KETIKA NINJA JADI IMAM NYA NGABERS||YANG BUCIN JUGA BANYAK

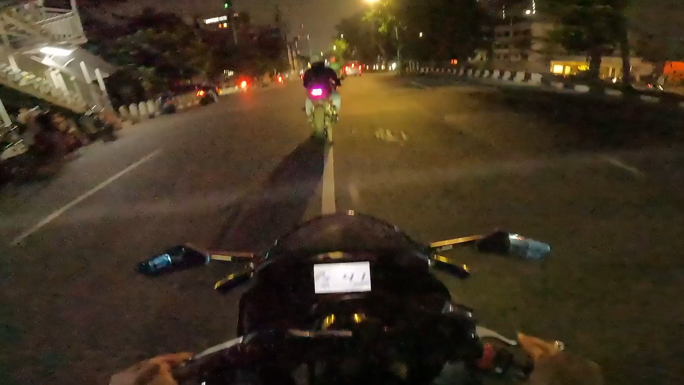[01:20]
Mobil masih rame aja guys tuh. Wah, hijau. Hijau dulu. Wow.
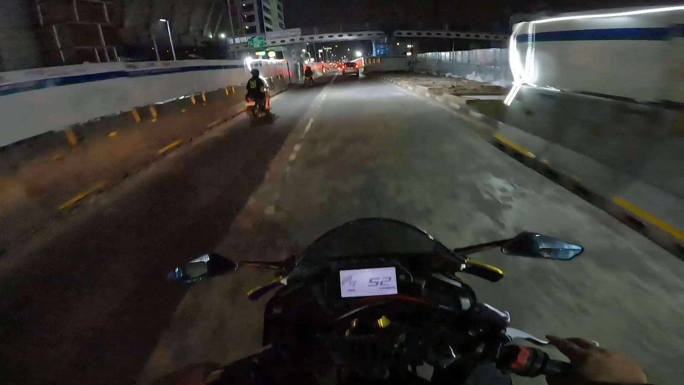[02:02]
Jadi jelek juga jadinya jalannya ya tuh.
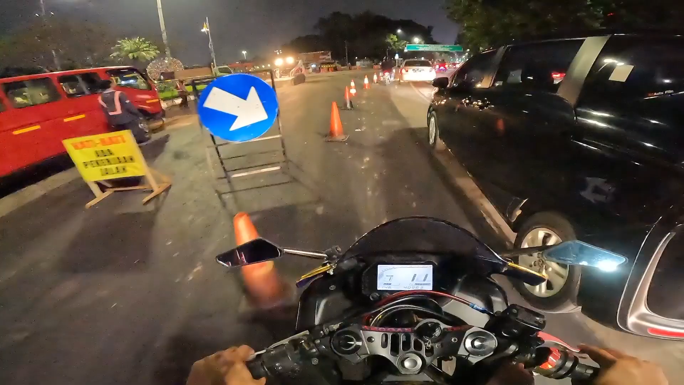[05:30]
Wah ini mah kalau siang kayak gimana nih debunya nih.
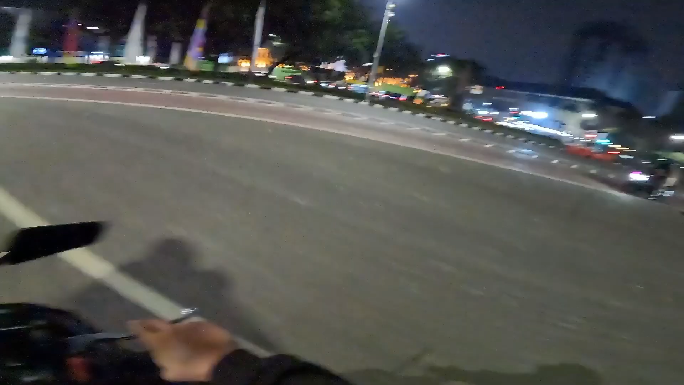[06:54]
Lagi speeding dia. Lagi speeding dia. Woi, rame banget nih. Kayak kita di sini dulu deh nongkrongnya aja. Lobang, guys. Woi. Woi, mantap. Anjir. Pada nunduk semua, anjay.
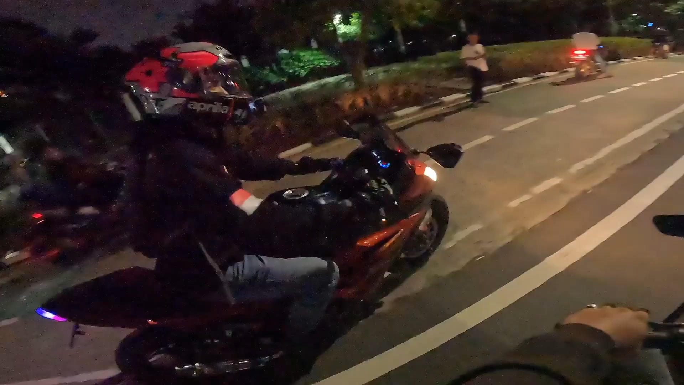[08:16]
Rame banget tuh malam minggu sih ya kan tuh.
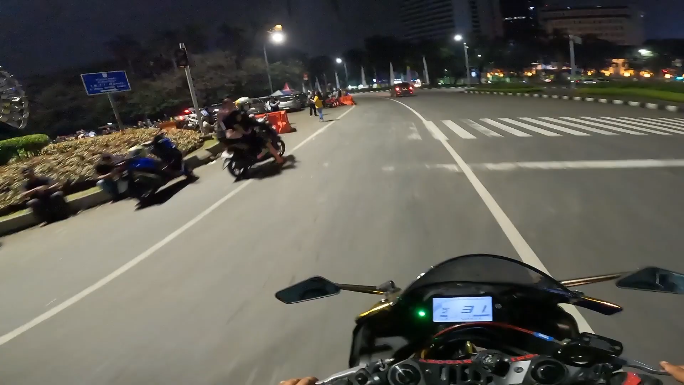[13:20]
Foto-foto ya kan, ada yang lagi ngambil video juga kayak kita. Kita mau duduk di mana ini? Mau ngopi-ngopi di mana kita ya? Ini rame nih. Cari tempat kopi dulu kita.